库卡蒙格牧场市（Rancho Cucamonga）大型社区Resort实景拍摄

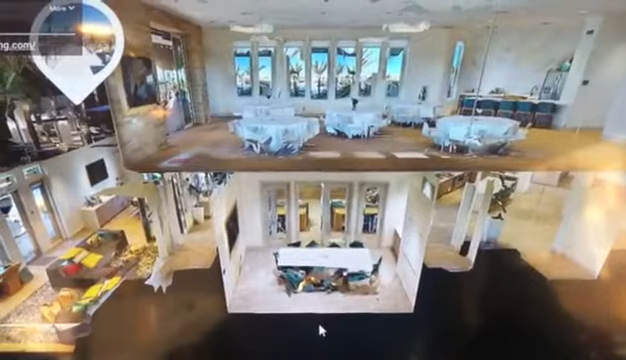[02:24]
这些都是楼下的会议室是先到先用不用交任何其他的费用楼上
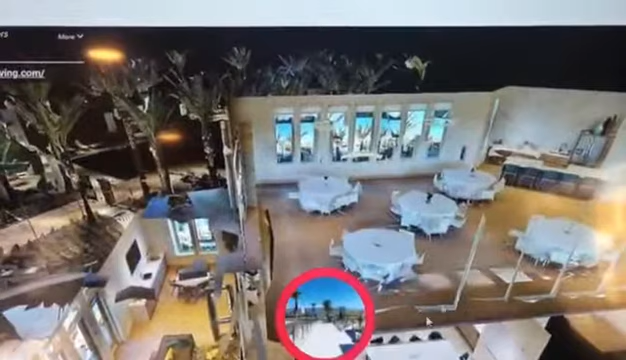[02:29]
的话你可以租下来开一些大型的party这边还有小朋友做手工的地方这边有video
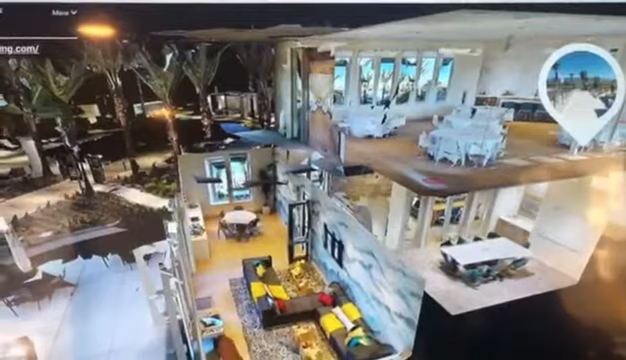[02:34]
game小朋友的娱乐区室外的话有barbecue还有泳池